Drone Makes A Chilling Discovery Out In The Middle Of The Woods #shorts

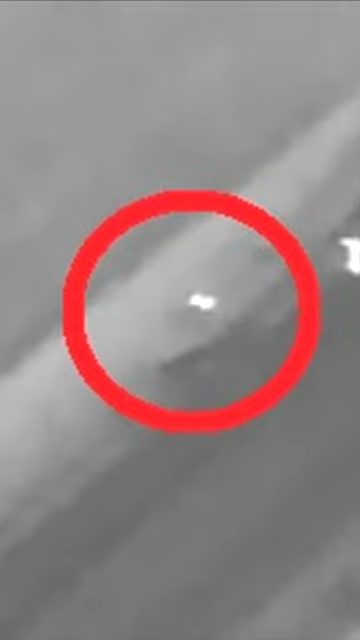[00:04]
Drones have the ability to search large areas in a relatively short time, and it's for this reason that police have started to use them during their investigations. Recently, a police drone found an unconscious individual who'd been involved in a car accident, with the police force saying the man had been involved in a car crash and was freezing with hypothermia, and said that after the incident they were found inside a six-foot ditch. The police said the only reason he was found was because of his body heat. He wasn't even able to flag down officers as he was unconscious at the time of his discovery.
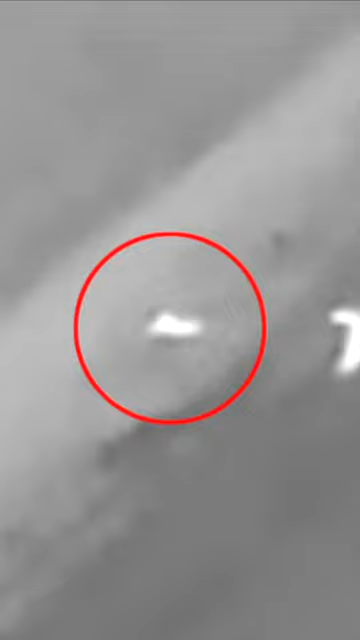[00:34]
Police said if it wasn't for the drone, he likely wouldn't have been found for several more hours, time they didn't have as he already had hypothermia.